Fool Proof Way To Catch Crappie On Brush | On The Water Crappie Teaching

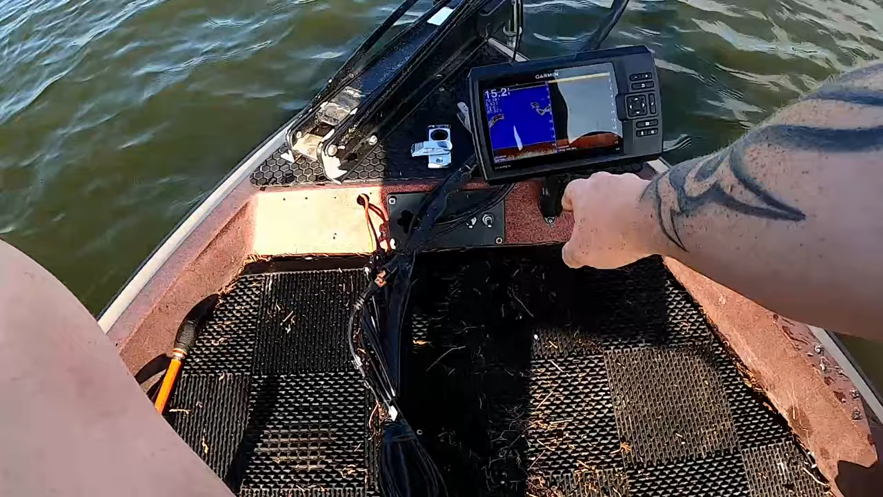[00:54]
is something really bright red coming up from the bottom and not the top because you don't know what that is up top it could be baitfish could be school of fish and i like to use side by
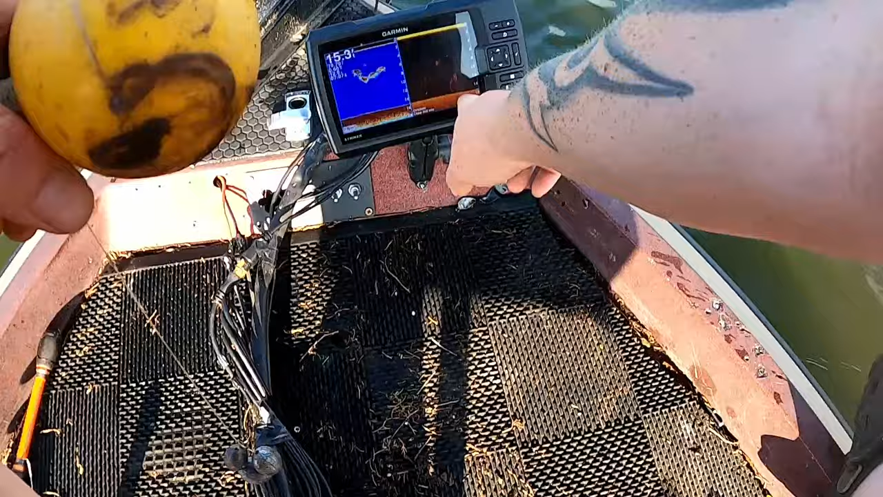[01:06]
side because if you look it looks like a brush pile here but there's nothing here so the 2d kind of confirms everything in my opinion of what you're seeing on your down imaging i mean that could easily be a school of
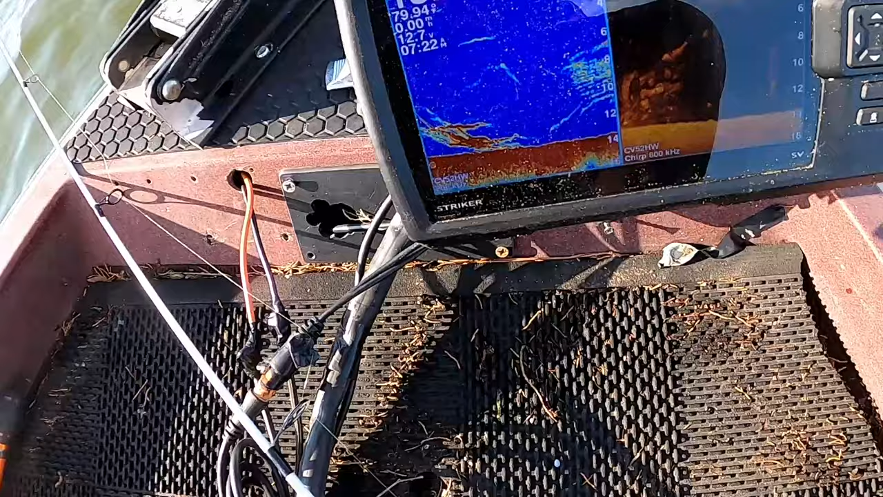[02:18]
that's a little bitty brush pile but we are coming up on the brush pile now so i know that brush pile is under my trolling motor so
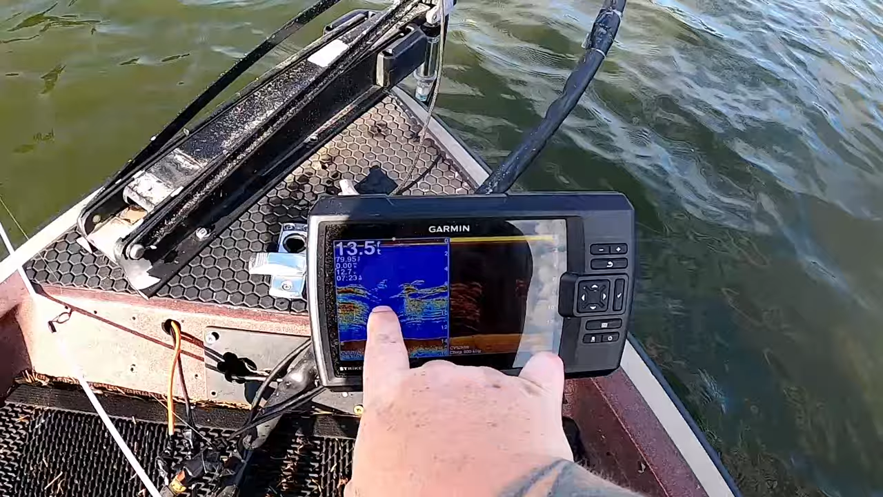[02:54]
it's a pretty big brush pile coming through here but i want to set this marker buoy just so i know if i throw to the left i should be on the brush at all time